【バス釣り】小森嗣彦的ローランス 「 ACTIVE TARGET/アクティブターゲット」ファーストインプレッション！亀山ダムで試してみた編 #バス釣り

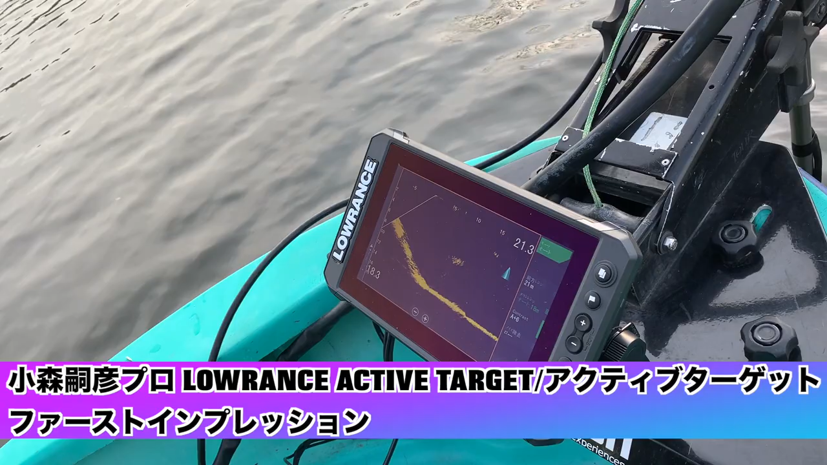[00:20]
その映り方だと何?バスだったりこれね 無理で見せると思うんです
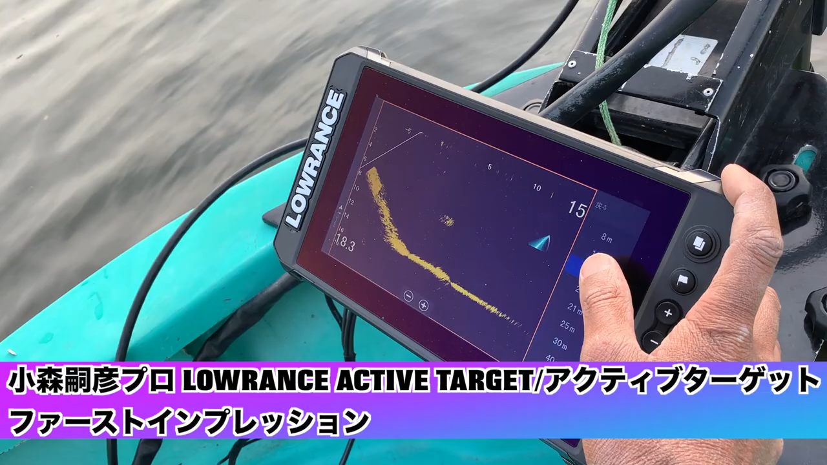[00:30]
よねバスはもうちょっとねバスのバスが出てくるこれが一番キレイな感じで 自動機の機械ですねこれはゲイラですねこれレンジ推進を変えてやれば もうちょっとキレイに映ると思うんですよねダウンベンチを
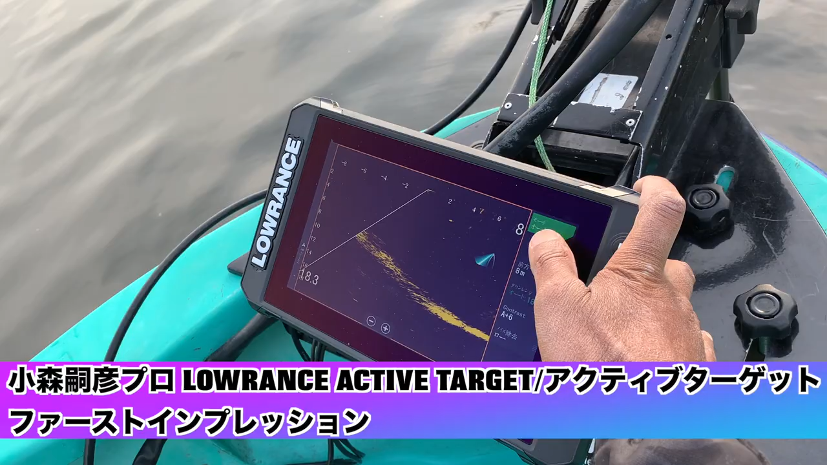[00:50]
バスが出てくるレンジ推進を変えてやるレンジ推進はレンジ推進を変えてやる